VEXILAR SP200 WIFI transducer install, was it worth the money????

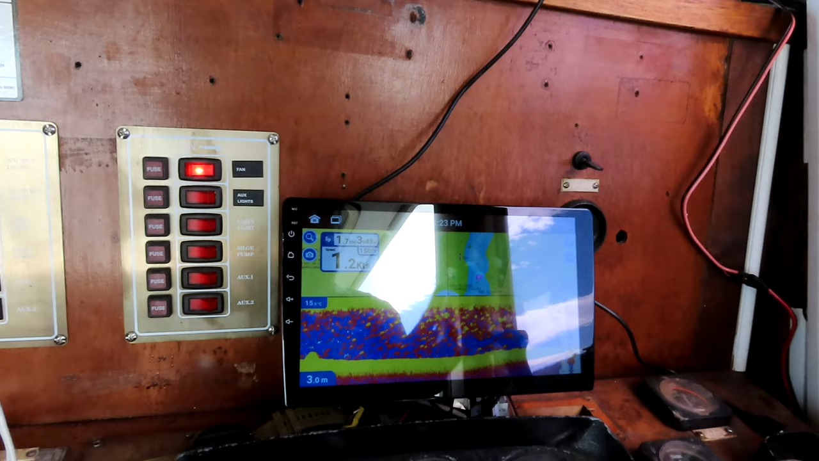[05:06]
I'm not sure how. But, yeah. Here we go.
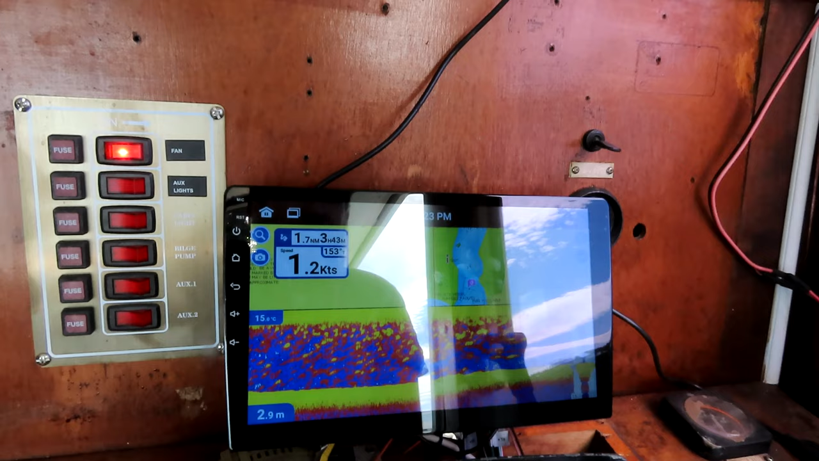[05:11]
So, I just... I think it's working well, to be honest.